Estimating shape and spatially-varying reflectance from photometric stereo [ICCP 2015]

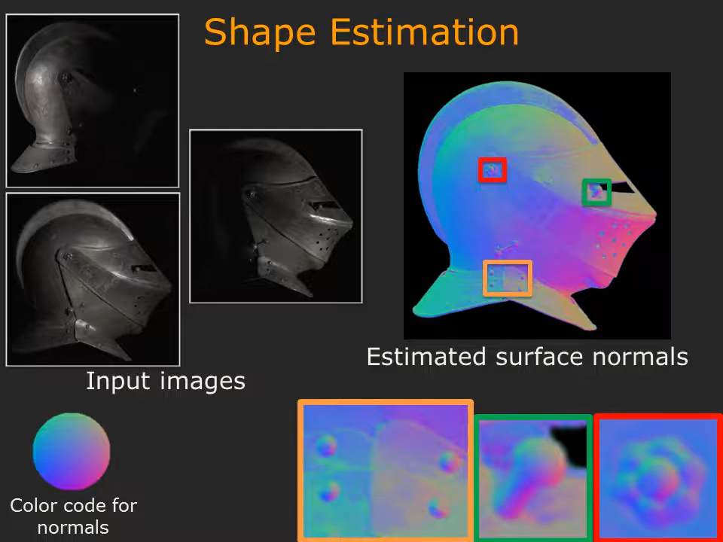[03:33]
In spite of this, notice how our per-pixel normal estimation algorithm recovers the fine details on the object. Since we estimate the BRDF, we can render the object in different illuminations.
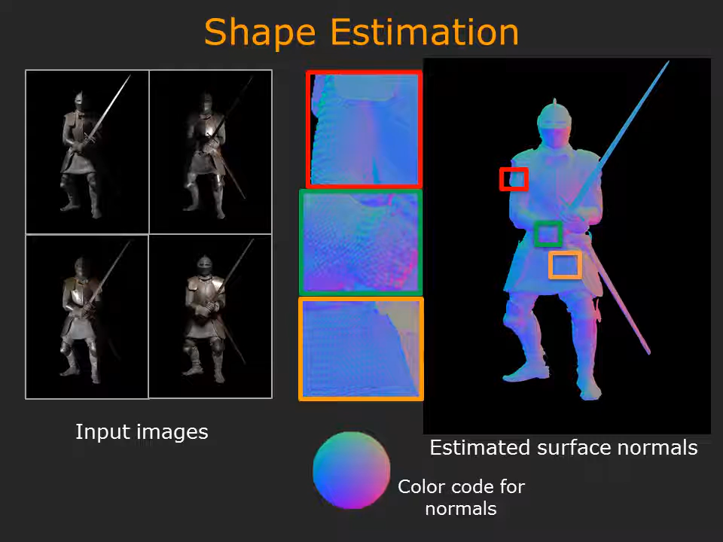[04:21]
We can handle complex objects comprising of many different kinds of materials.